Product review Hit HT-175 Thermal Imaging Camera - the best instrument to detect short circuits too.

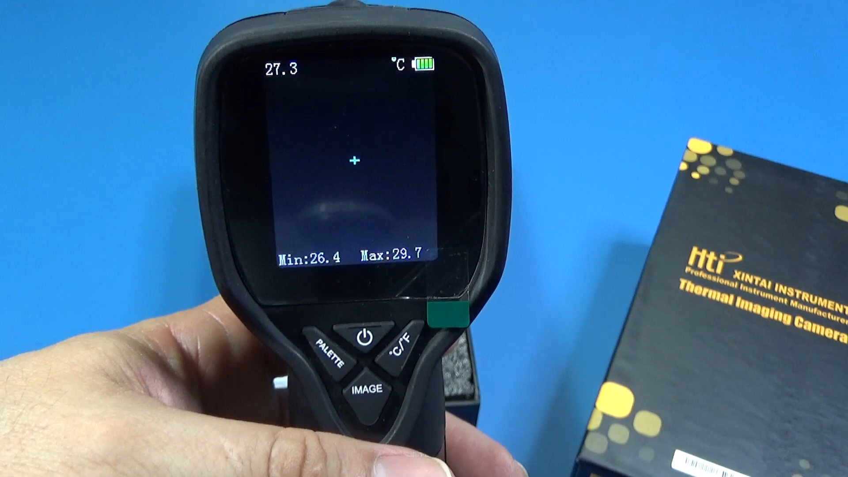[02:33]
On screen: spot 27.3°C
Power button, selector between Celsius and Fahrenheit,
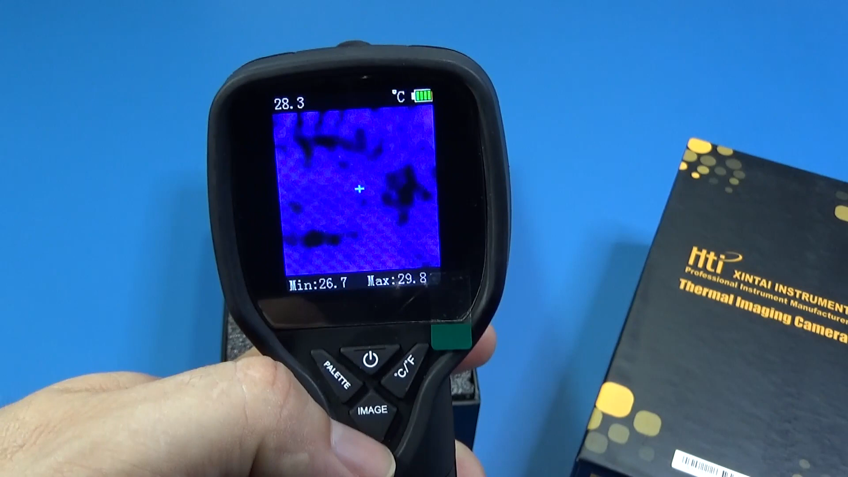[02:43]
On screen: spot 28.3°C
image and palette of colors for different kind of background if you're going to save the file in black and white or in color.
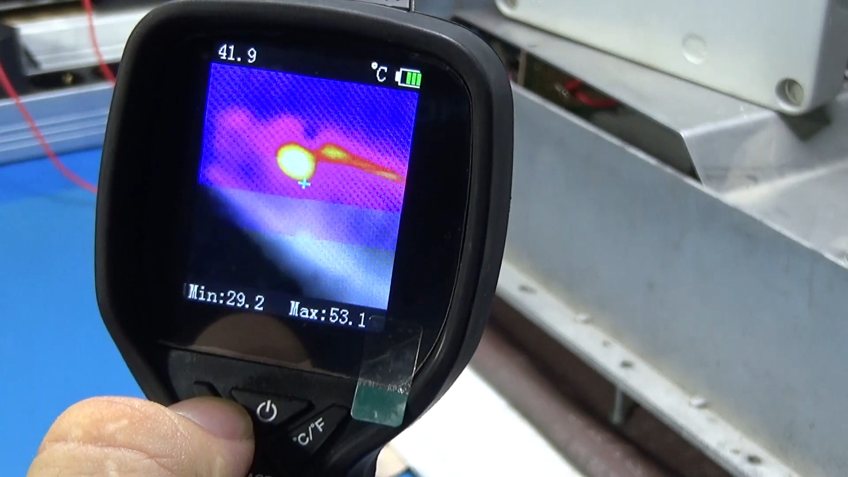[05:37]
To take a picture, punch the button. And that's it. And with image, you can go through the image, the pictures you took.
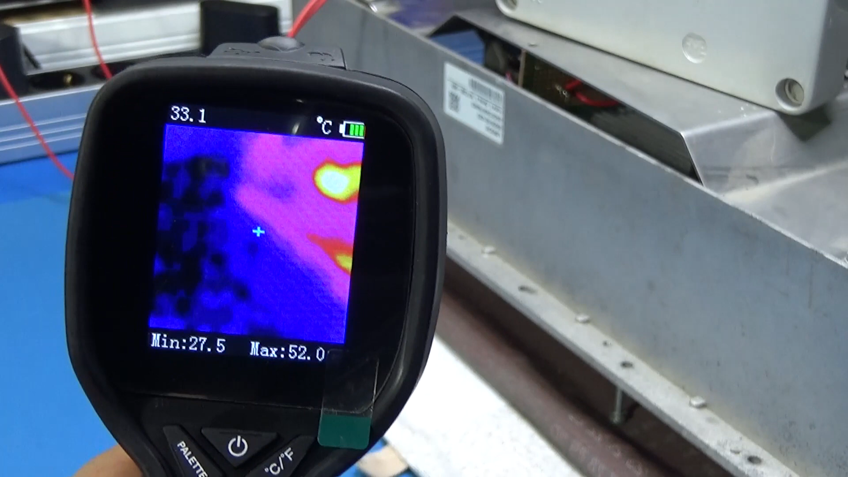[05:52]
On screen: spot 33.1°C
In the menu.
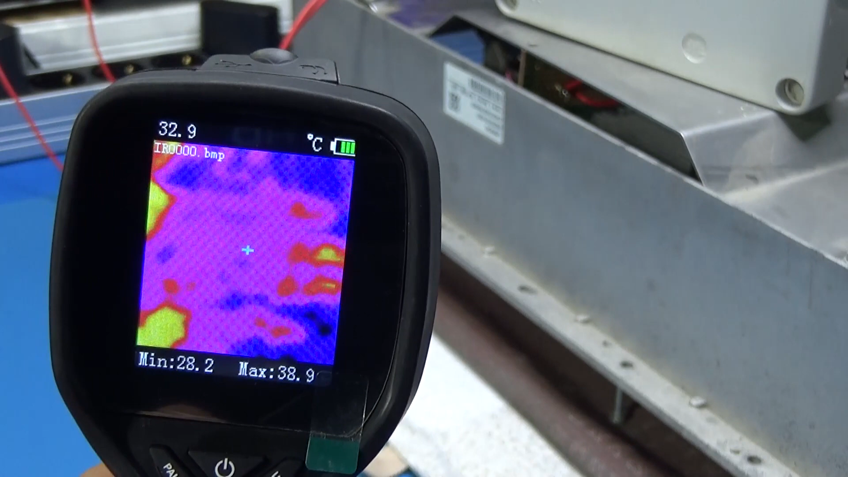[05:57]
On screen: spot 32.9°C
To transfer the file is very easy,
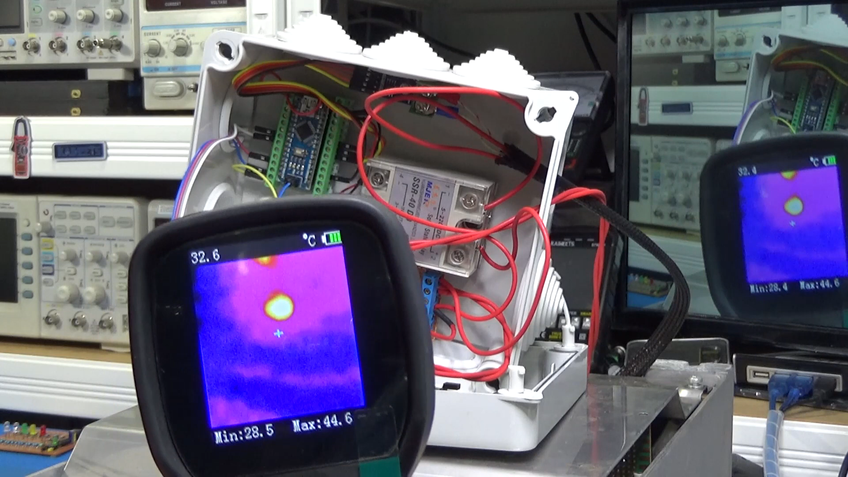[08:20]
On screen: spot 32.6°C, max 44.6°C, min 28.5°C
What I want is to find the hot spot. How is it worthy? I'm expecting to find here one hot spot. And it is the voltage regulator.